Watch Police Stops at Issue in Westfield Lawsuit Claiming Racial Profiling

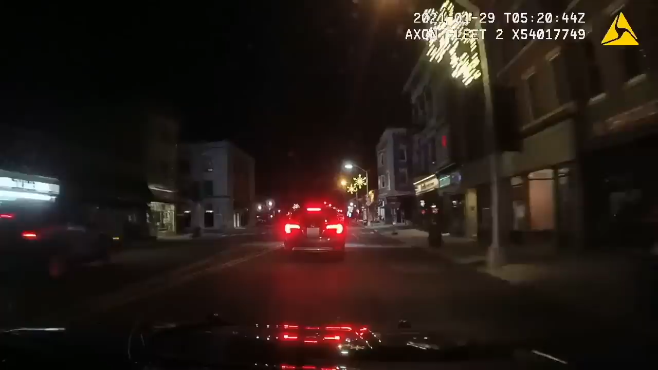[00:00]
4-5-24 East Broadway, Prospect, Jersey Tech
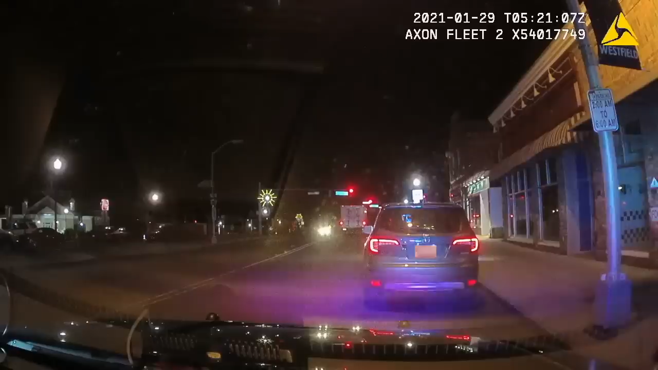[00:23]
Silver Honda, looks like one on board, 9-8, gotta keep right That's a good street Alright Come down